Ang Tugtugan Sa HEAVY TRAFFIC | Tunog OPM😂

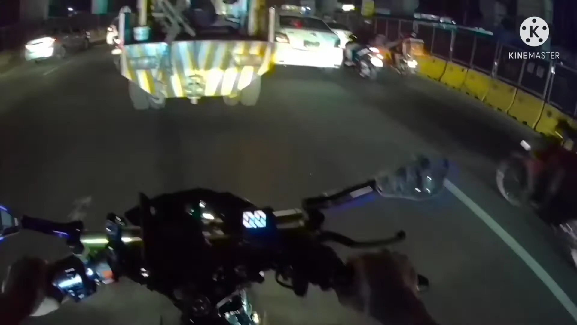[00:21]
Isipin nyo, gano'ng kadami ang sasakyan sa Pilipinas.
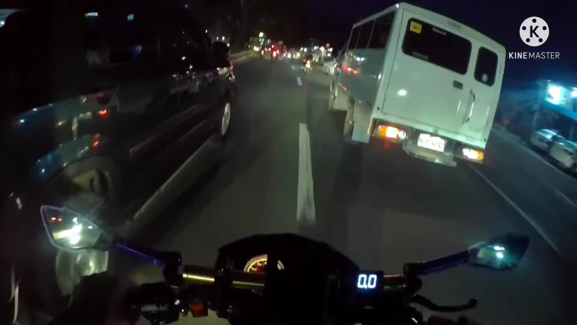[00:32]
Dito pa lang ang dami na, o di na halos mabilang kung ilang daan na yan. Paano pa kaya kung pagsamasamahin lahat sa isang daan?
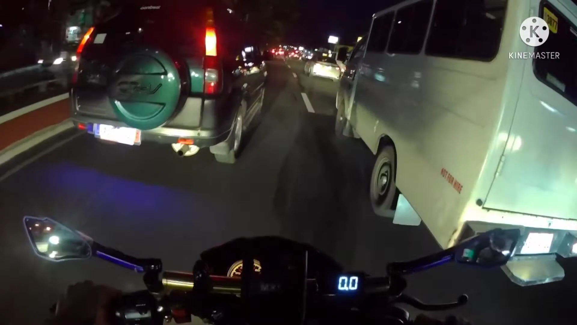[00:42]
Tapos araw-araw may nagre-release ng bago. Saan pinaglalagay yung mga sasakyan na yan? Isipin nyo yan, mga idol. Araw-araw lahat ng mga car dealer, yung mga dealer ng sasakyan, may nagre-release yan ng mga pinagmababa niyan isang araw. 10 unit na sasakyan. Nire-release yan. Minsan pa nga, umabot ng 50, katulad dito sa pinagtatrabuhan, 50 unit.
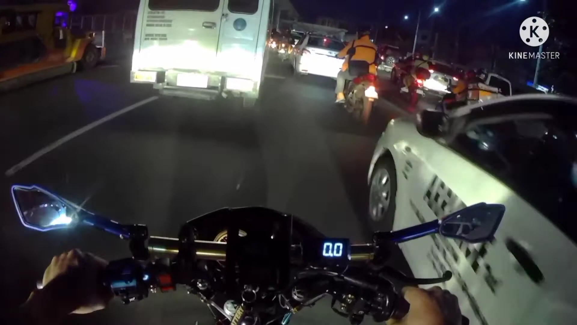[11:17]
Lagi po ang daloy ng ano, kasakyan pasiksik sa kanan. Dito pala ang traffic.